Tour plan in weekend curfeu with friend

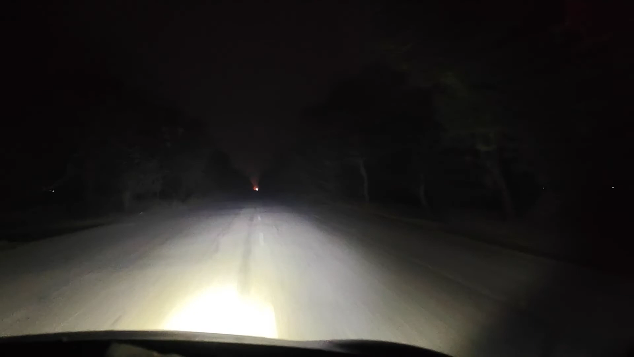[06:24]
ही नहीं आ रहा है सामने दूर कहीं एक लाइट से चमक रही है पर वह लाइट हमें काफी दूर मतब देर से नजर आ रही है